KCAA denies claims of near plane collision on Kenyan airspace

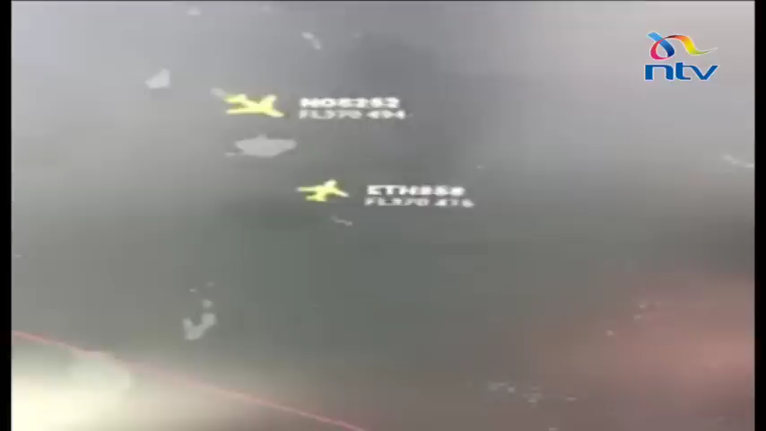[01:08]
Kenyan time, the two aircrafts were in the Kenyan airspace at the same altitude of 37,000 feet.
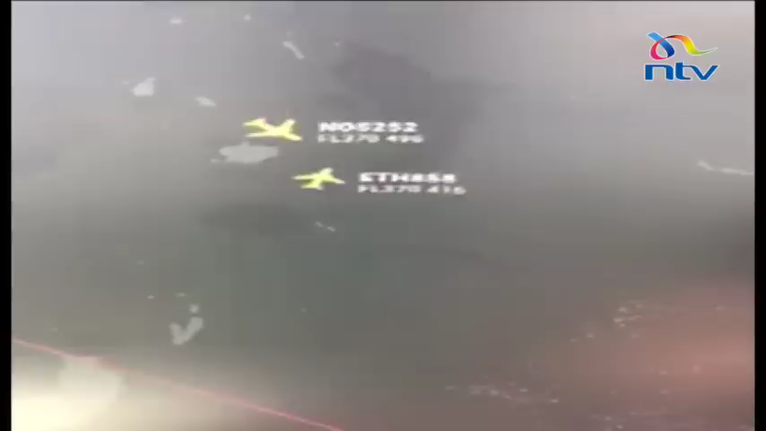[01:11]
The Italian aircraft had entered Kenya through Ethiopia, and the Ethiopian airline from Tanzanian airspace, they appeared to fly into each other,
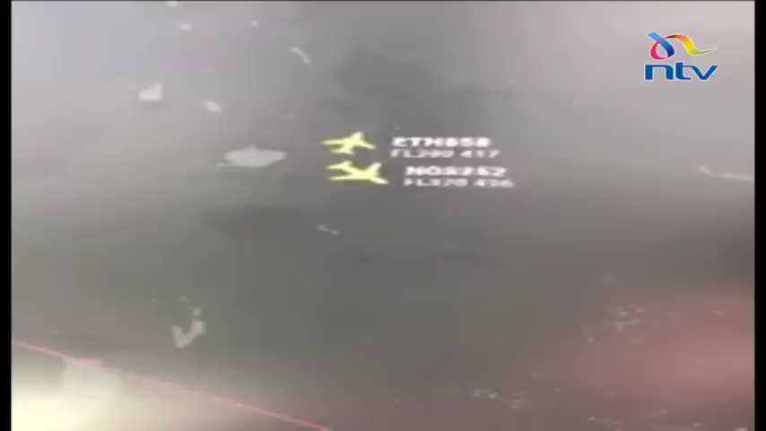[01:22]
before the Ethiopian aircraft took a swift climb from 37,000 feet to 38,000, in just one minute, at exactly 12.50 a.m.